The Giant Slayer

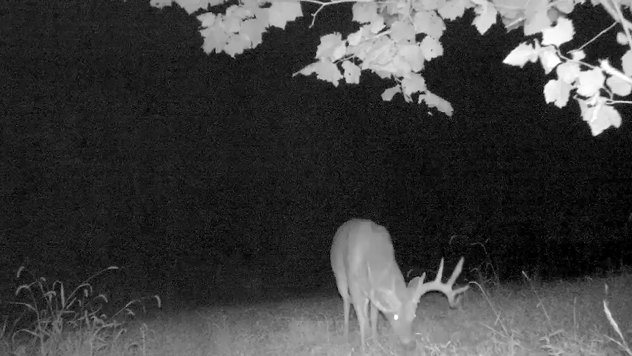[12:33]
This past season, Ben Rising is after a buck named Roman in his home state of Ohio. After missing him while self-filming his hunt, Ben was able to relocate the big buck using a food plot.